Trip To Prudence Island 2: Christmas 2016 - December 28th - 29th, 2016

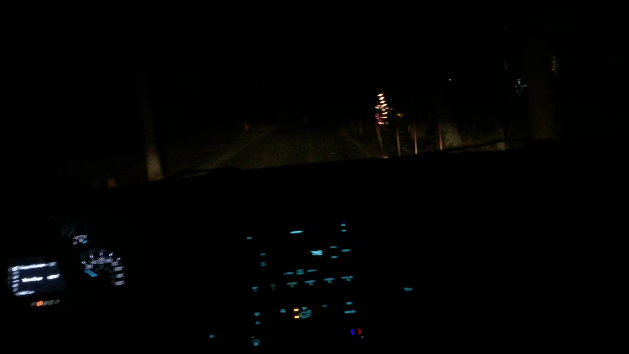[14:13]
This down here is where I had my first job. I used to dig quahogs and clams and catch fish and sell it to the old lady. But this was my first real job for hourly. It'll be right here. It's creepy. Watch this ditch too. Oh no. Oh my god.